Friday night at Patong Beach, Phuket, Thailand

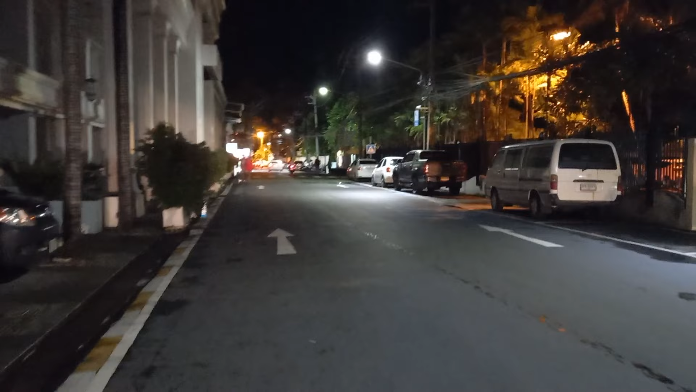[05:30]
So this is Lam Jai Road.
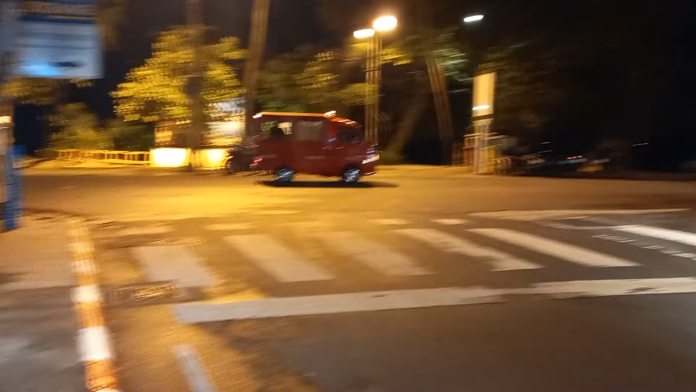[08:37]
And then they got shawarma here.